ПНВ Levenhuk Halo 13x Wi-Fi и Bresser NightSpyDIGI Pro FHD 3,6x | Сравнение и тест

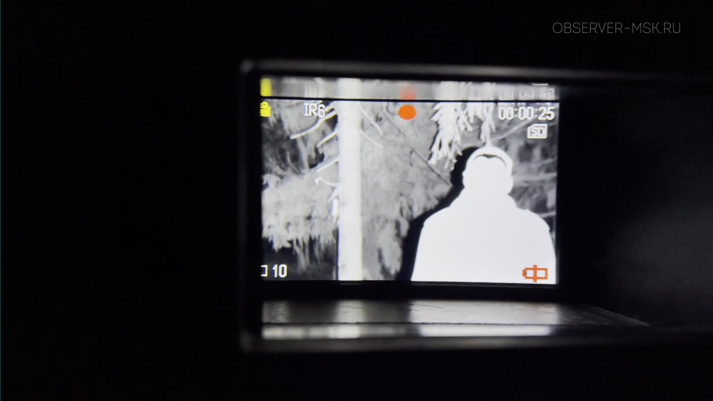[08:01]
а минимальная дистанция фокусировки всего 0,8 метра.
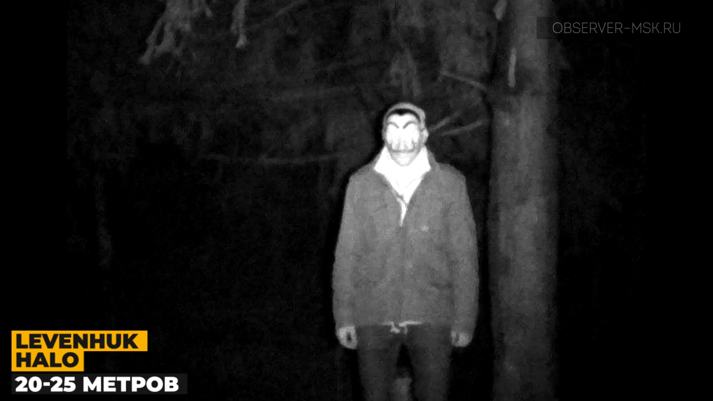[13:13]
Расстояние до объекта – до 20-25 метров. Нужно отметить, что, несмотря на присутствие шумов в картинке, она достаточно четкая и детализированная. ИК-осветитель, работая даже на минимальной мощности, отлично подсвечивает объект, а режимы со второго и выше даже избыточны. На дистанции около 35-40 метров наиболее действенны ступени с первой по третью. При отключении же осветителя, как вы можете убедиться, прибор фиксирует практически полную темноту.
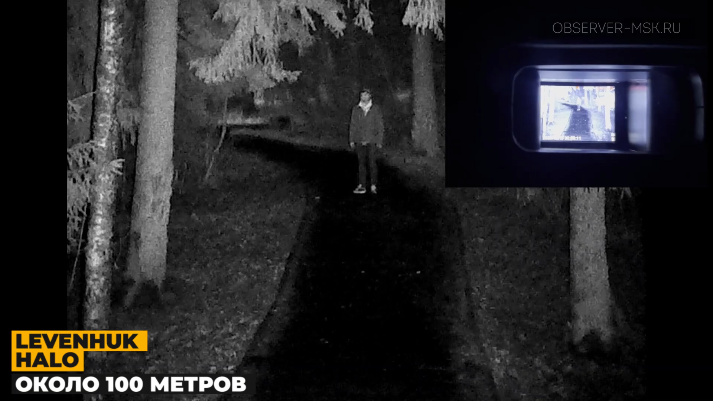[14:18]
хотя разрешения матрицы, конечно, несколько не хватает.
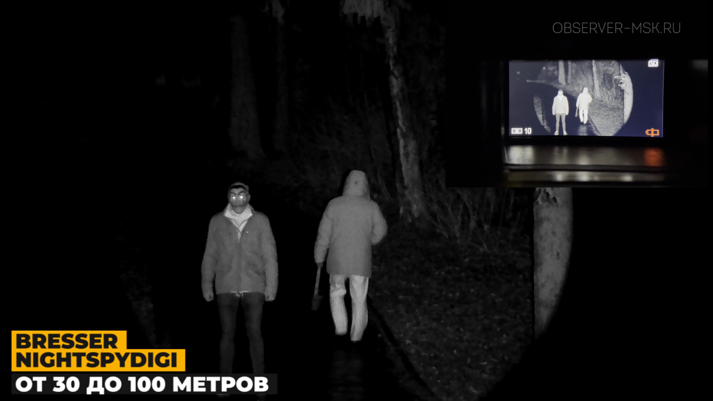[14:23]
Модель от бренда Bresser за счет более современного чувствительного элемента, выдающего разрешение Full HD, захватывает лучшее по качеству изображение с практически полностью отсутствующими шумами.
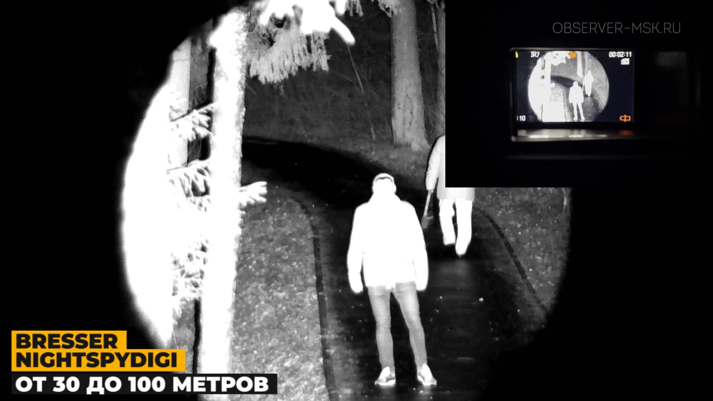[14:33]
В отличие от конкурента, осветитель которого оснащен семью ступенями мощности, бинокль немецкого бренда предлагает всего четыре режима работы,
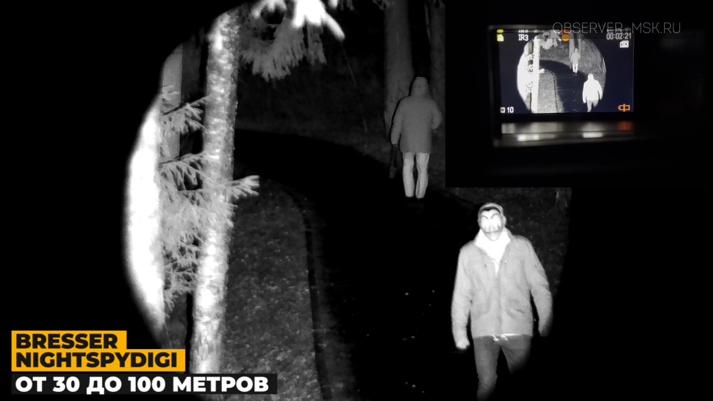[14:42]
но даже первый из них уже подсвечивает объект на достаточном для распознавания на расстоянии до 100 метров уровне.
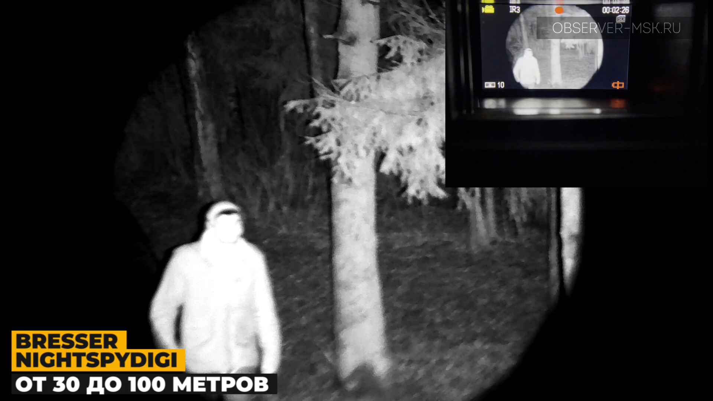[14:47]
При манипуляции с механизмом фокусировки излучателя можно добиться еще более впечатляющего результата.
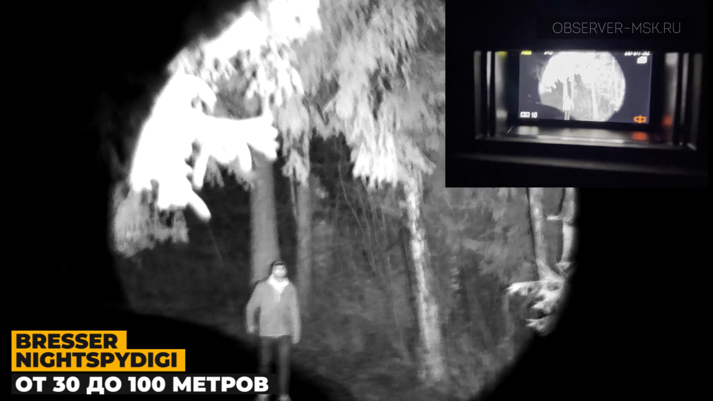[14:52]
Такой интенсивности с лихвой хватит даже для изучения целей на дистанции в 2 или 3 раза больше, чем продемонстрированное в нашем тесте.
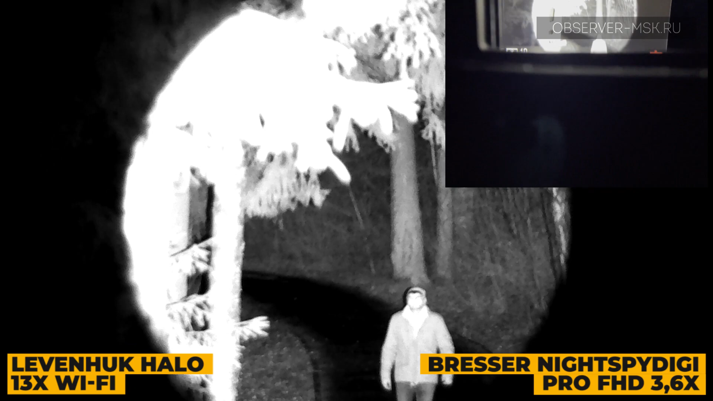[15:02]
При сравнении полученных результатов становится очевидным преимущество прибора ночного видения Bresser GGSpy Full HD. Получаемая им картинка выигрывает в детализации,
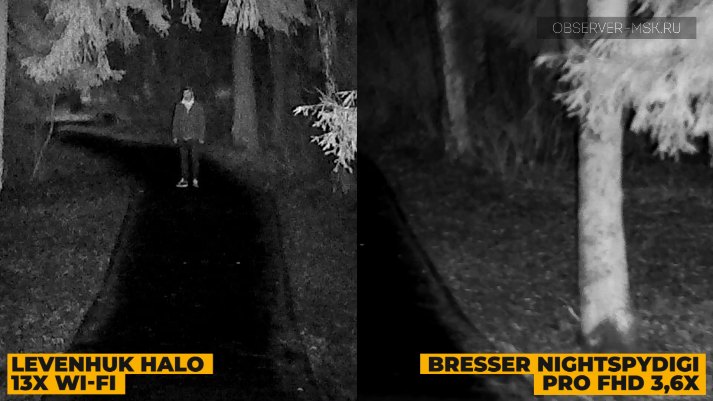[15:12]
яркости и контрастности, а формата Full HD вполне хватает для многих задач. В том числе, такое видео с результатами наблюдений, например, не стыдно будет залить на YouTube. Бинокль же Levenhuk, хоть и стал сегодня аутсайдером, тем не менее, также достойно справляется со своими функциями.
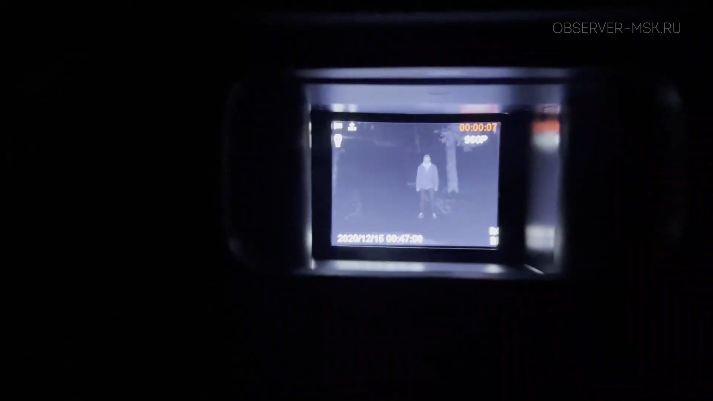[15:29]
Напоследок, хотелось бы сказать о реальной видимости для зрения работы инфракрасного осветителя.
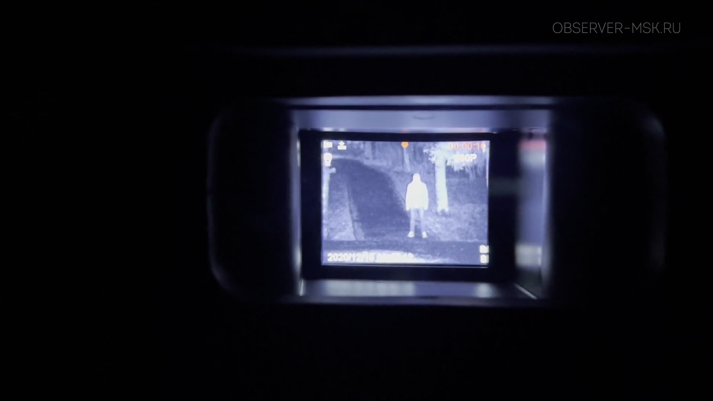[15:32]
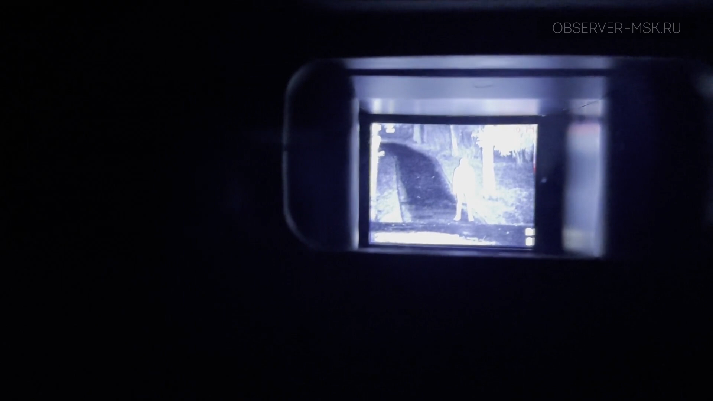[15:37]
В модели Levenhuk HALO, согласно техническим характеристикам, он работает на длине волны, как мы упоминали ранее, 840 нанометров.